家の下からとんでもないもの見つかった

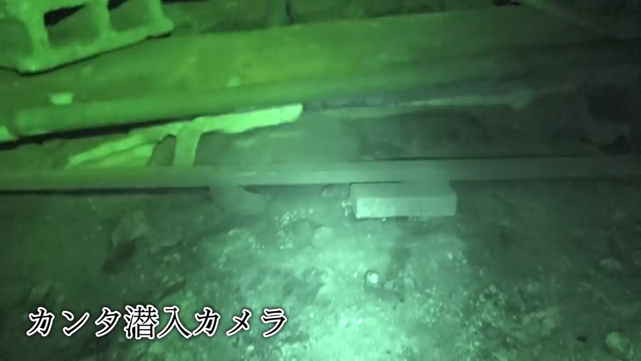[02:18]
トナイトショットにした最強になんかカめっちゃいい感じトうーわカうわ、いい絵トこれやばいなカすごい
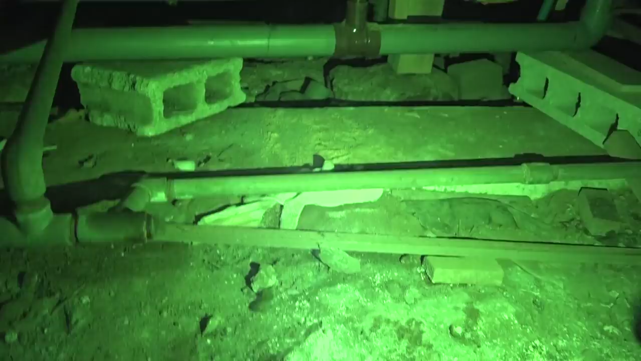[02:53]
トあれトあれ軍手っぽいのト待って、軍手の先のなんかトカビみたいなトこれなに?トほんとだトこれなに?